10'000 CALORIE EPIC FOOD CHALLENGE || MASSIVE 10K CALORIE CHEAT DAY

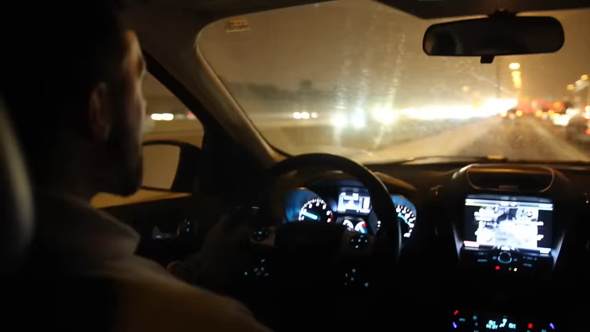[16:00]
Guys, getting really snowy here. We're still gonna have to go to the grocery store, but I wanted to finish it up with this McDonald's large strawberry smoothie.